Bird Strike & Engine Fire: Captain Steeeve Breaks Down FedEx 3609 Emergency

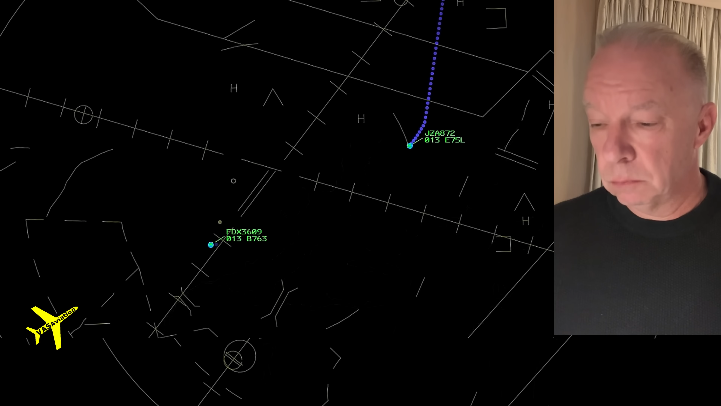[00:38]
FedEx 3609, heavy contact departure. Good day. FedEx 3609, heavy switching. So long.
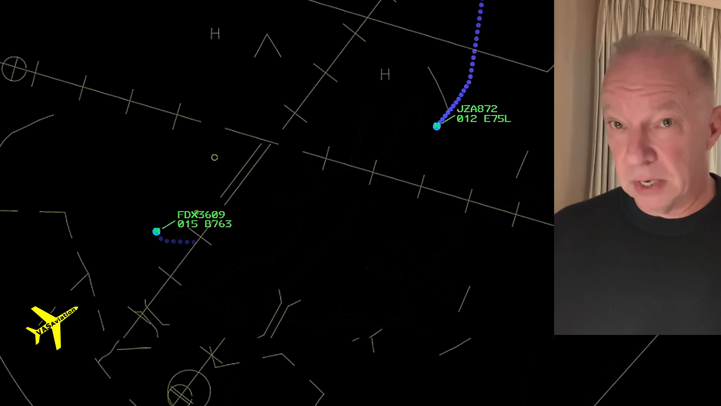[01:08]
Kind of quiet for a minute. FedEx 3609 is hit a bird. We're declaring emergency, returning to the airfield. FedEx 3609, ready to contact departure 2855. I'll let them know. Okay. Why was there that hesitation?
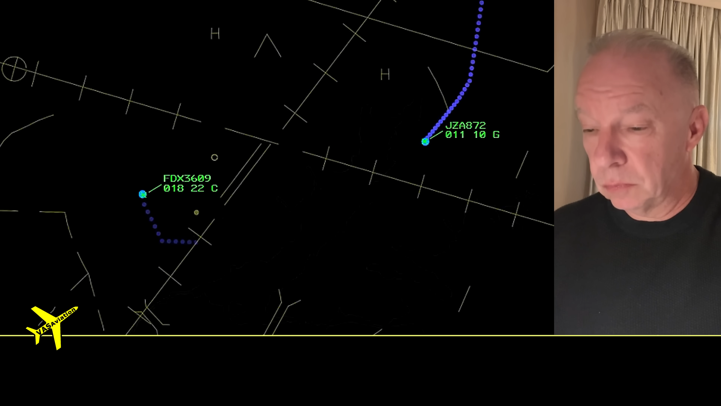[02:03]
Jazz, 872, cancel landing clearance. Turn left. Turn left and climb. Turn left and climb, Jazz. Newark Tower begins to clear everybody out. That's a normal routine at a tower.
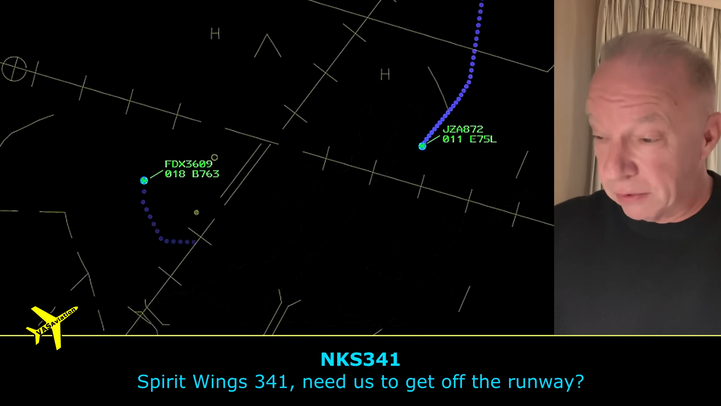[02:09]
They've got three trains coming in. Again, people off the runway. They're clearing the traffic coming in. I'm sorry. We're going to spare 341. Make two left turns off the runway.
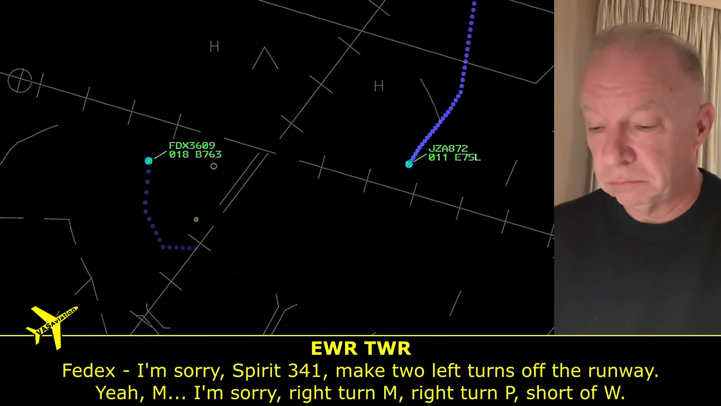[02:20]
Yeah, Mike. I'm sorry. Right turn, Mike. Right turn, Papa. Show the whiskey. This tower controller right now wishes he had three or four arms. He's got help up in the tower, but he's busier than a one-armed paper hanger.
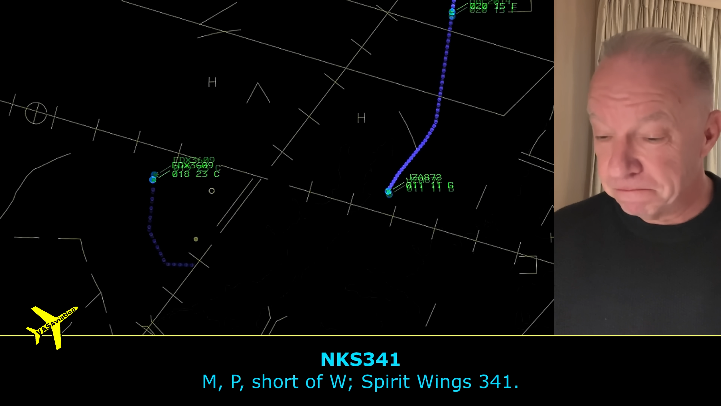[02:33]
Mike, Papa. Show the experience. 341. Jazz, 872. Fly heading 220. Maintain 3000. Thank you. 3,000.
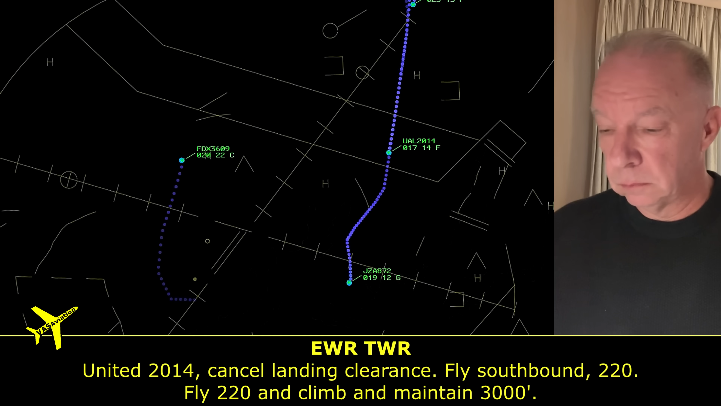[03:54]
Fly 220 and climb and maintain 3,000. United's the second airplane in line.
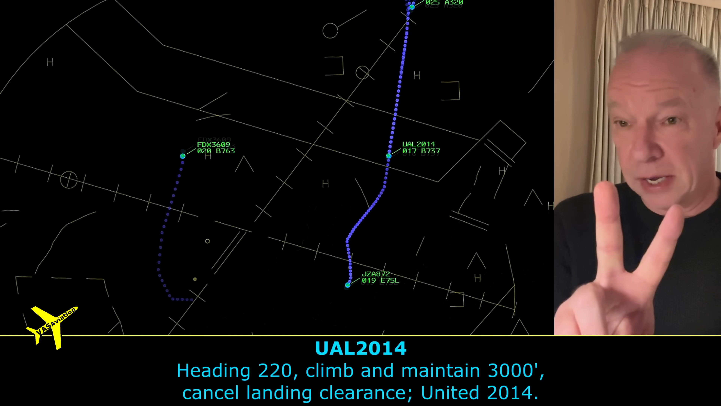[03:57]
2, 2, 0, climb, maintain 3,000. Cancel landing clearance, United 2014.
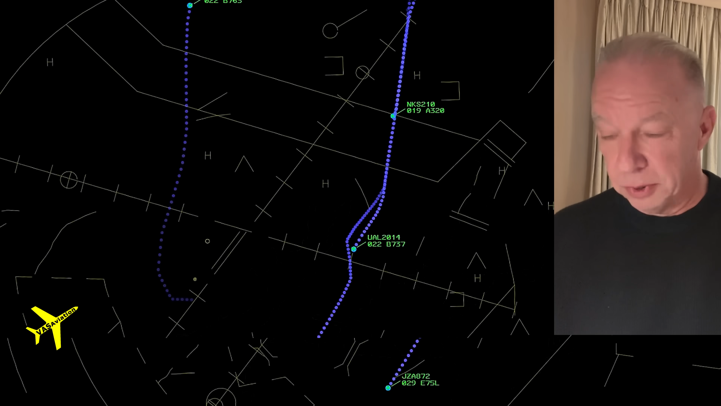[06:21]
Spirit 341. Okay, now the fire people start coming in. 499 proceed on to runway 22 left. The subject aircraft is on a 10-mile final.
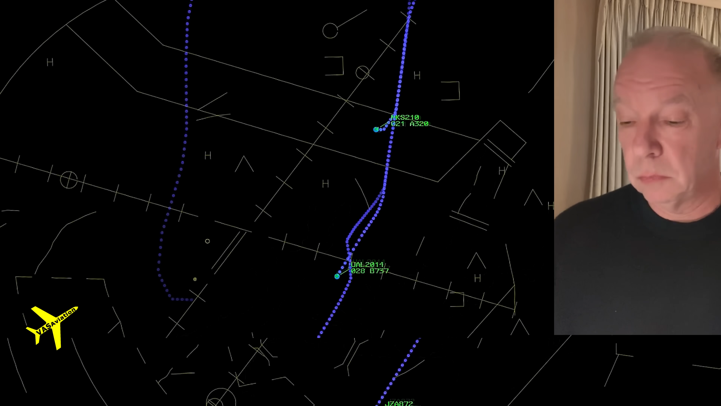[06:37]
This is one of the pickup trucks, and they're going to go inspect the runway. Why are they inspecting the runway? They don't know where they hit the bird, and there might be parts on the runway. So they're going to make sure it didn't happen there. One of the other airplanes is going to chime in and say, I don't think it was on the runway.
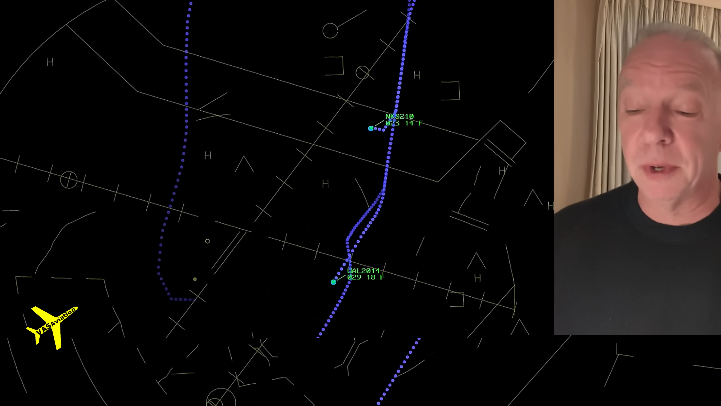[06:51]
FedEx 3609 heavy fly heading 180FA will give me the soles on board.
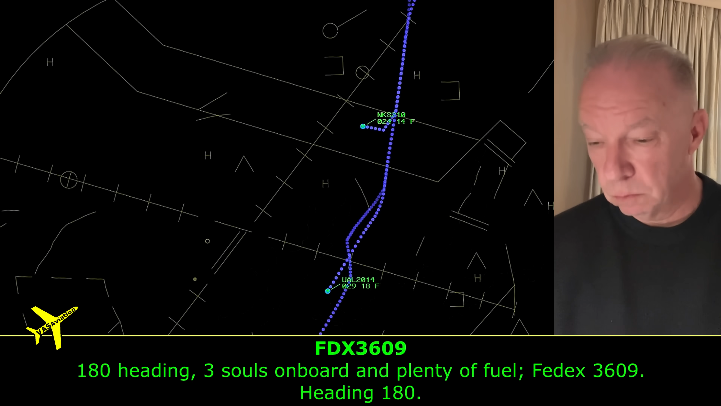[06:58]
Hey, 180 heading, three soles on board, and plenty of fuel in FedEx 3609 heading. Now listen to how calm FedEx 3609 is.